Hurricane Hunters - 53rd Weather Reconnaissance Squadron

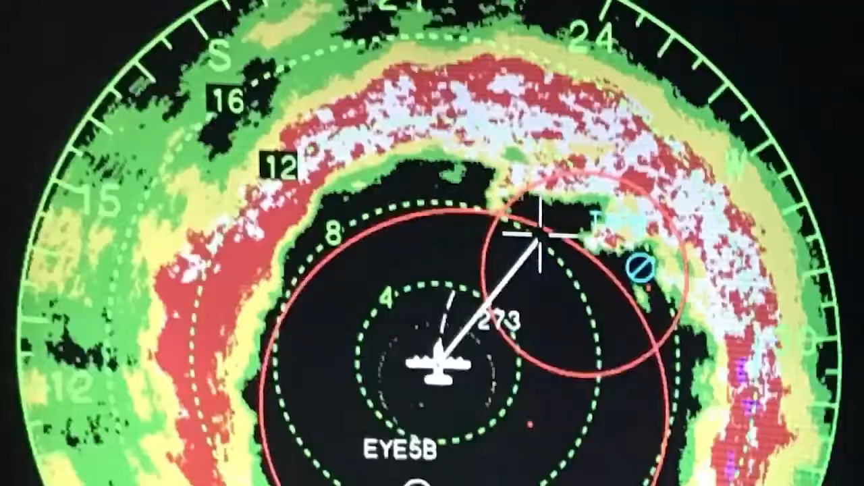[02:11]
They often indicate the presence of mesocyclones or vertical rotation within a storm.